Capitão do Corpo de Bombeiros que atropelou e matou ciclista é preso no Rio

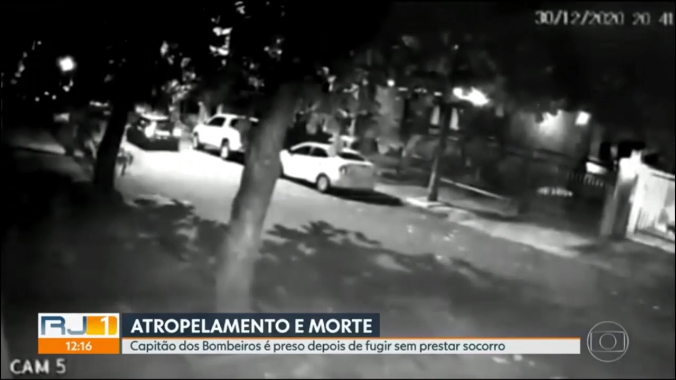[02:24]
Márcio Almeida de Oliveira, o Marcinho, continuou dirigindo até uma rua perto do local do acidente. Era dia 30 de dezembro.